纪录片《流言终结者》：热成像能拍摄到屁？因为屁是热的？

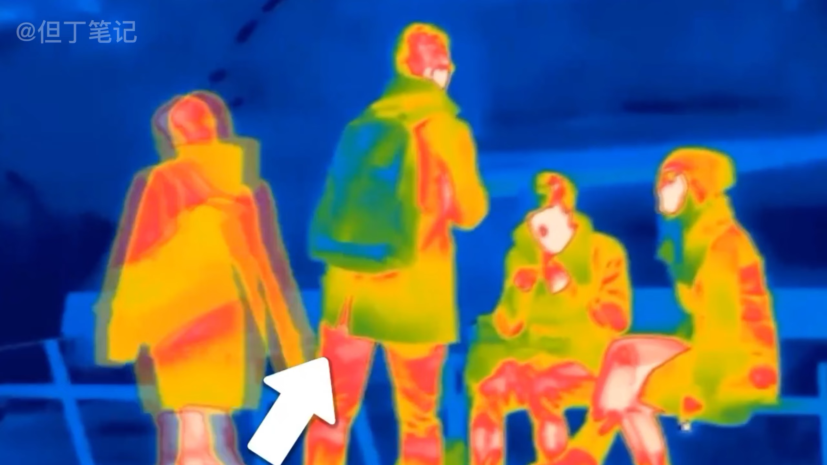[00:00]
据说热成像能抓拍到P因为P是从人体喷射而出自带温度只要有温度就能被热成像抓拍到这是真的吗
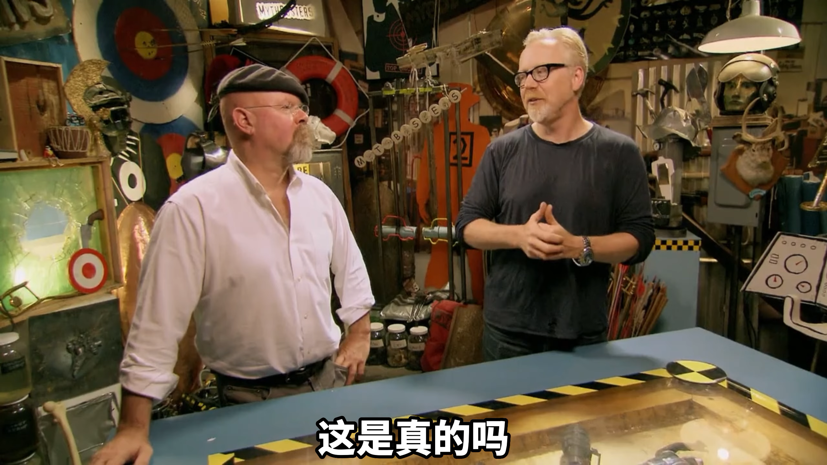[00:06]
夏娃表示热成像能够用颜色不同来显示温度不同就像他现在这样一个没有感情的彩色人种亮黄色就代表温度较高而颜色越
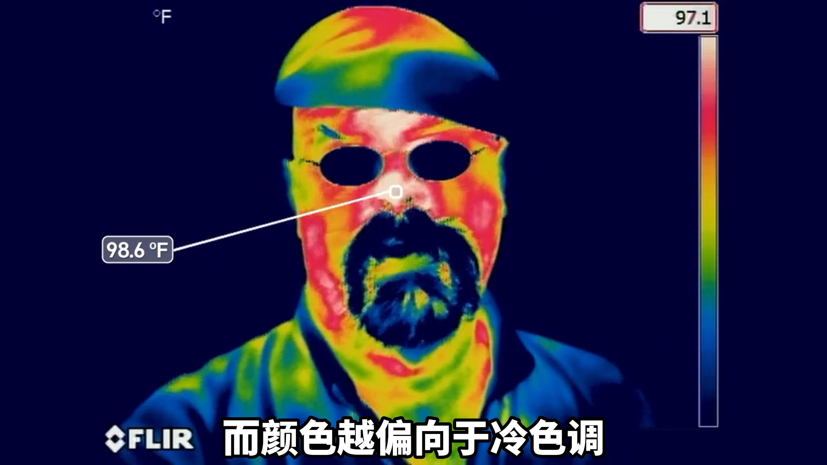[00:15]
On screen: spot 98.6°F
偏向于冷色调温度就越低然后
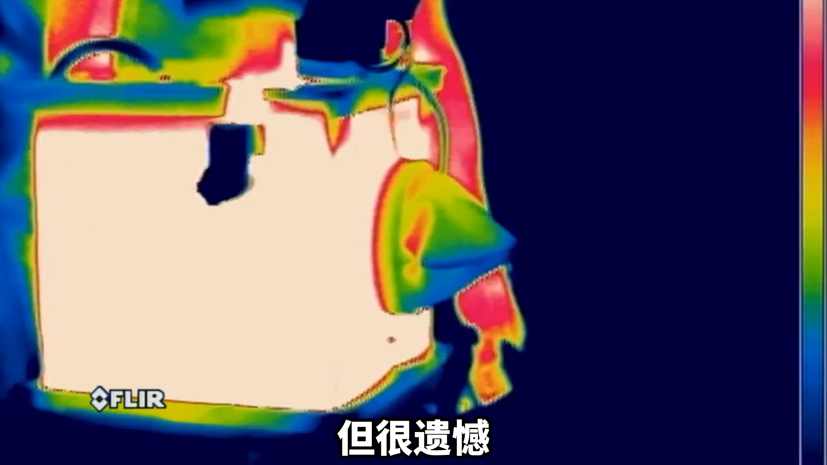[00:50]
遗憾热成像摄像机中并没有出现任何有关屁的声音最后亚当的表情都
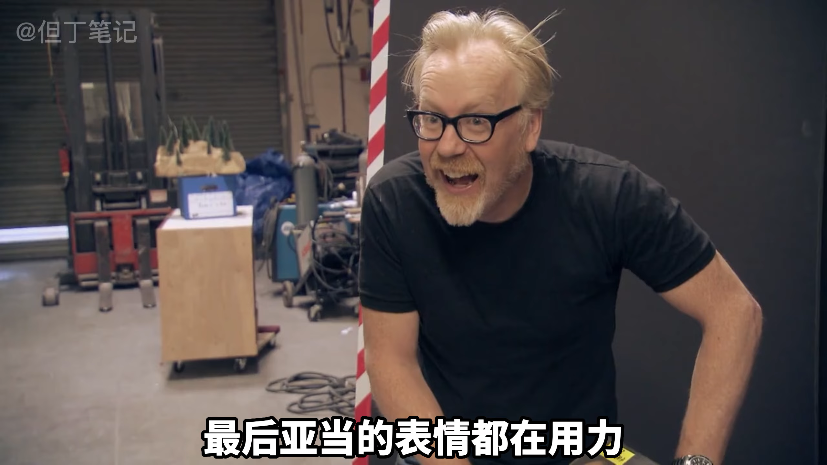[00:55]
在用力可是热成像依旧不给力并没捕捉到屁只发现气球口的颜色在不断地变亮温度在上升因为
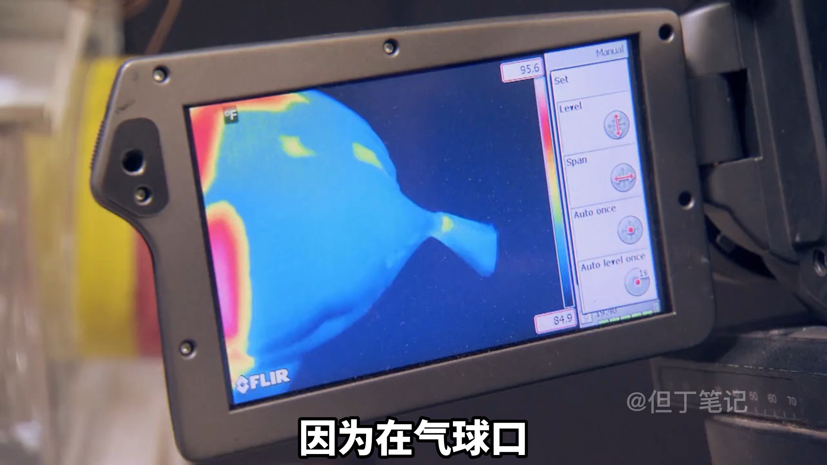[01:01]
在气球口空气流动较为剧烈但为什么还是没能捕捉到屁
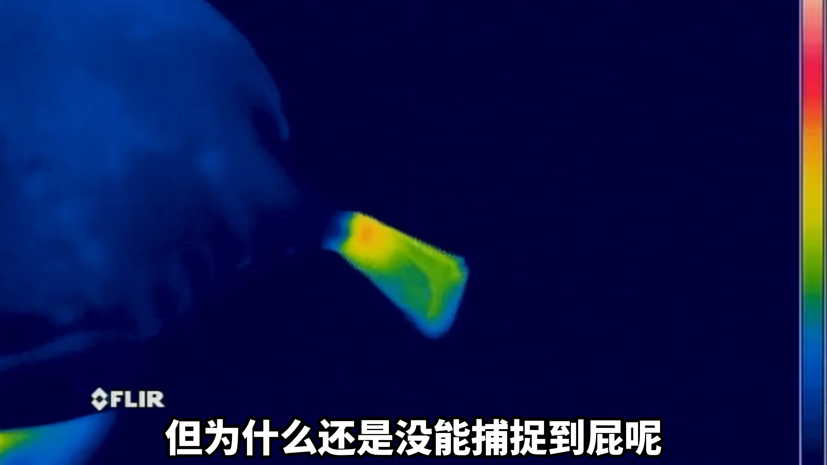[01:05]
呢这可能是因为密度的缘故屁是一种低密度气体不容易放出红外线所以在热